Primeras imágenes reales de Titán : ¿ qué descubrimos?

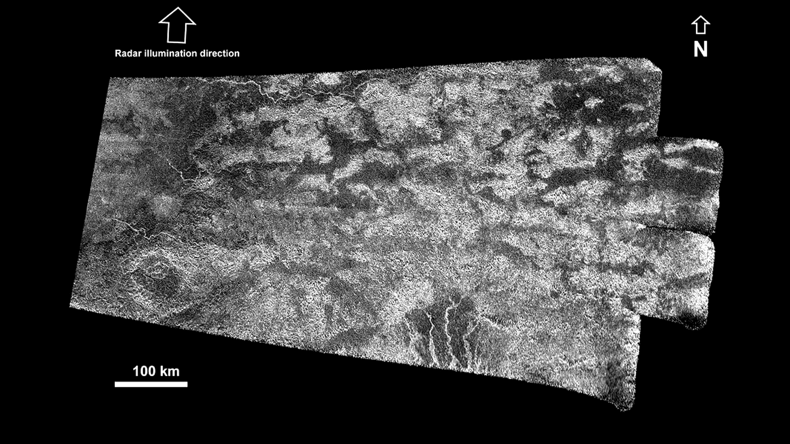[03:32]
donde las condiciones pueden ser mucho más cómodas que en la superficie.
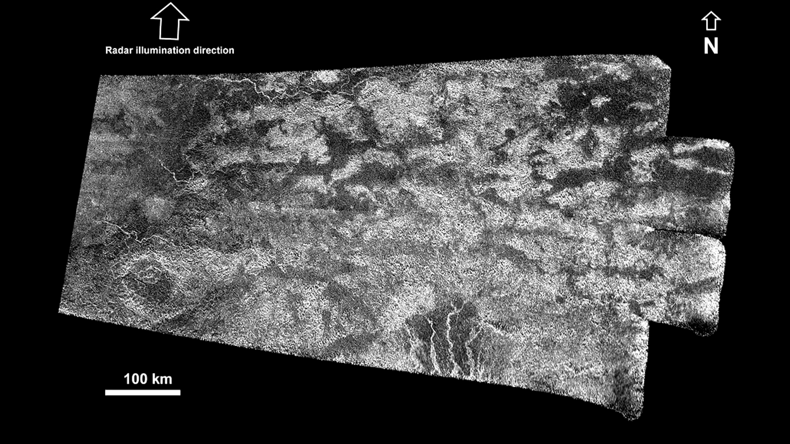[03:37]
La superficie de Titán fotografiada por Cassini en diferentes rangos espectrales,
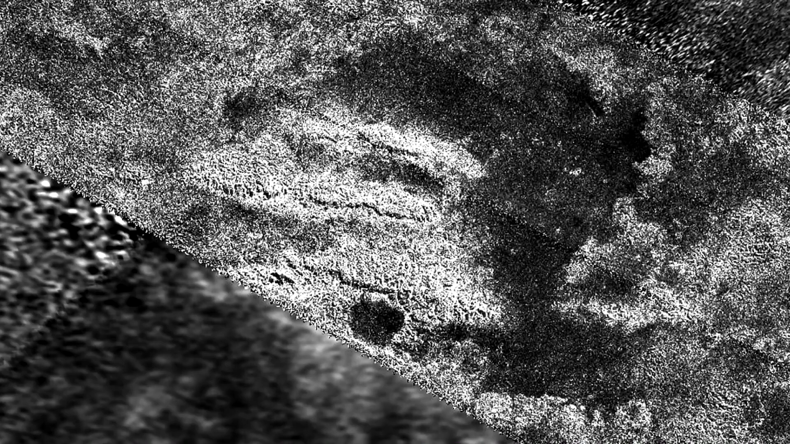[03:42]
en latitudes bajas, se divide en varias regiones claras y oscuras, con límites claros.
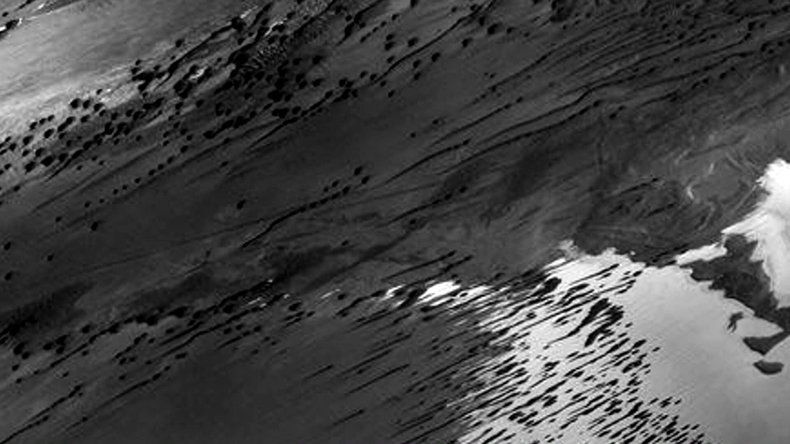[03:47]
En la región del Ecuador, en el hemisferio principal,
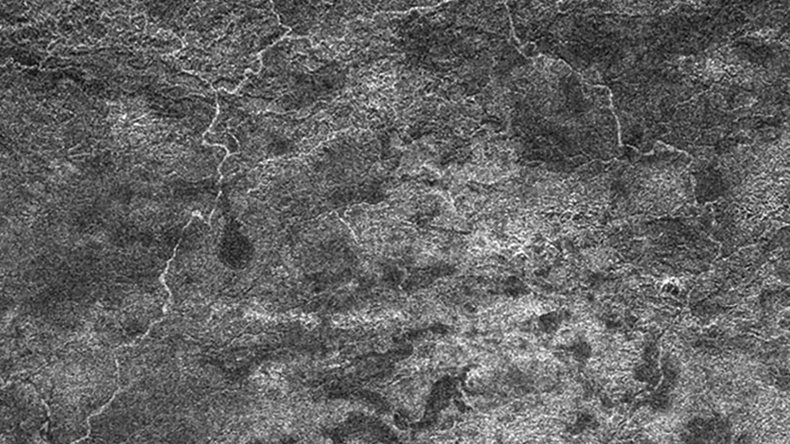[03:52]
se encuentra una región luminosa del tamaño de Australia, que es una elevación, probablemente una cadena montañosa.
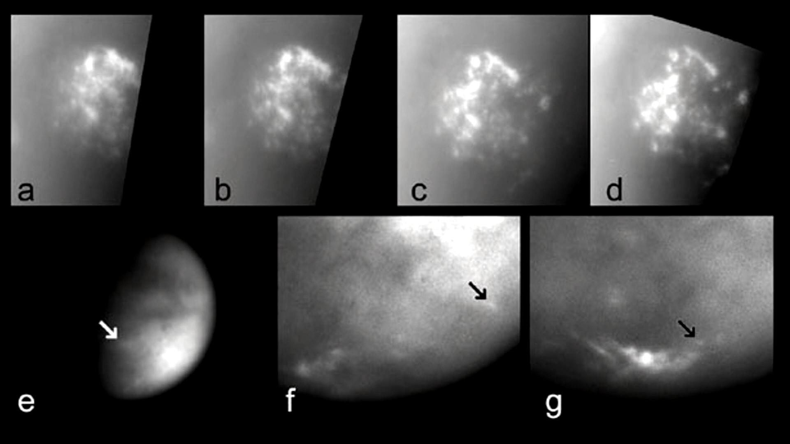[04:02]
Recibió el nombre de Xanadu. En general, el relieve de Titán es relativamente plano.
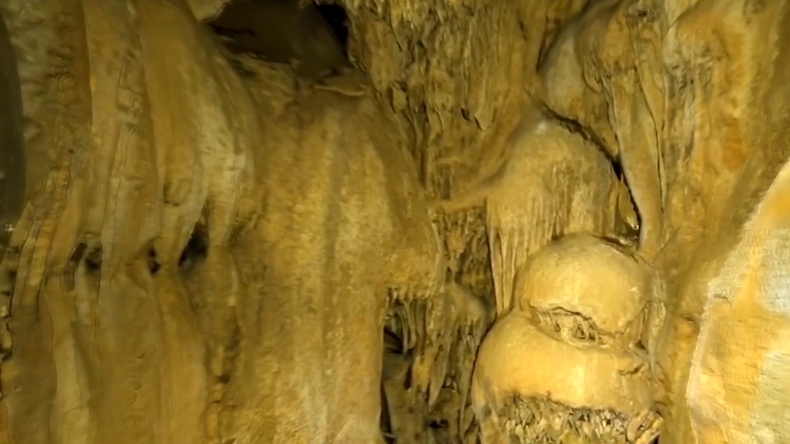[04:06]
La variación en altura no supera los 2 kilómetros,
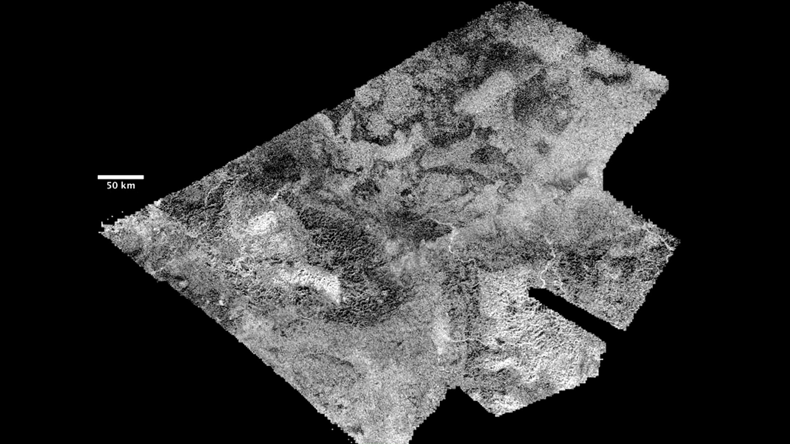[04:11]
pero las diferencias de altitud locales, como muestran los datos de radar y las imágenes estéreo obtenidas por Huygens, pueden ser muy significativas.
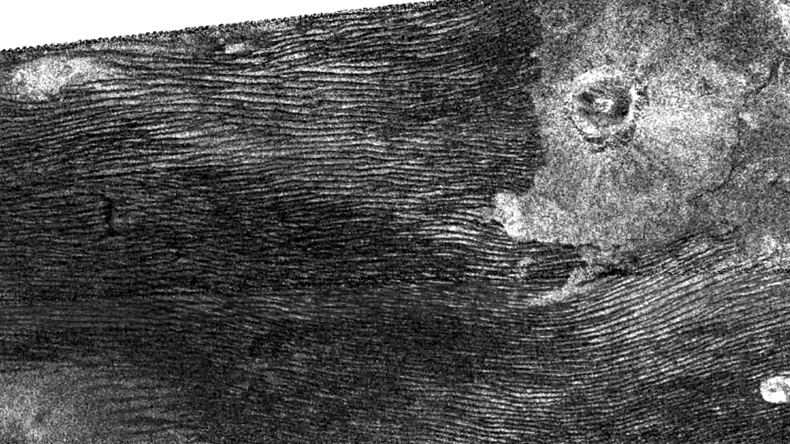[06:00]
En algunas imágenes de radar aparecen y
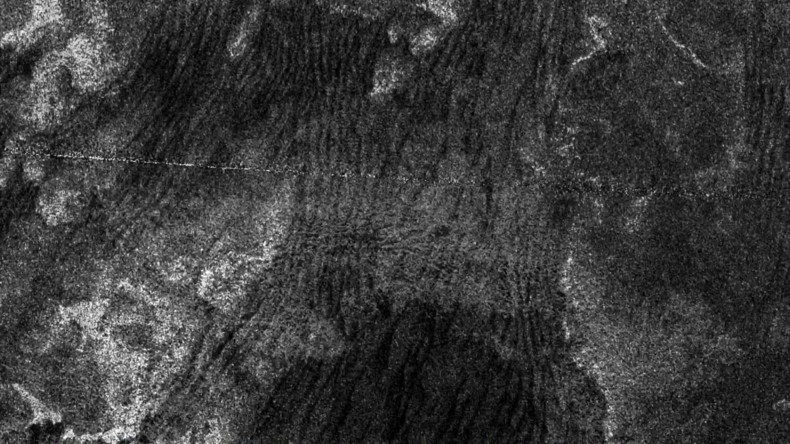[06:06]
desaparecen objetos luminosos similares a las islas. Al mismo tiempo, no hay olas significativas en los cuerpos de agua.